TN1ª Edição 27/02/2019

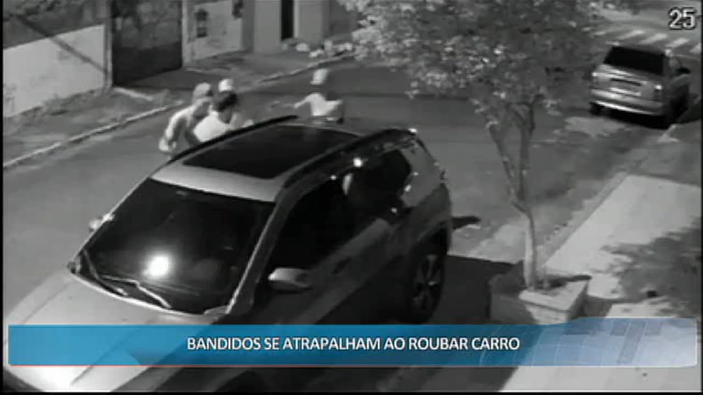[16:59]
Essas imagens que a gente está mostrando agora mostram mais um roubo na Grande Vitória. Só que o carro era automático e foi aquela atrapalhada dos bandidos, né? Os criminosos não tinham nenhuma intimidade com essa tecnologia. Eles chegaram e anunciaram o assalto.
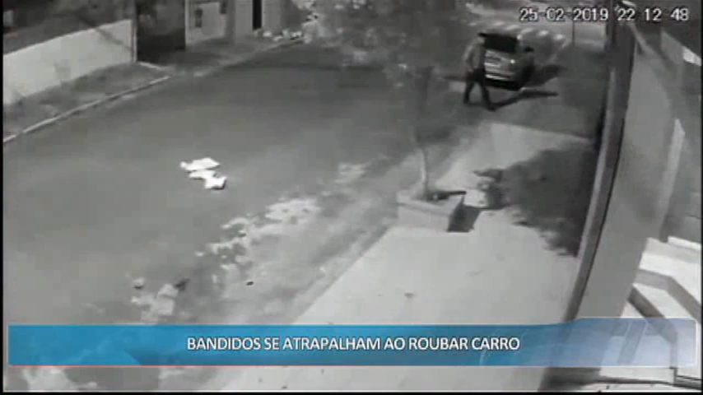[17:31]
A vítima é chamada mais uma vez para dar a partida. Só então, os criminosos vão embora levando o veículo. É, pessoal, não basta ser assaltado, tem que virar professor de bandido. É demais, né?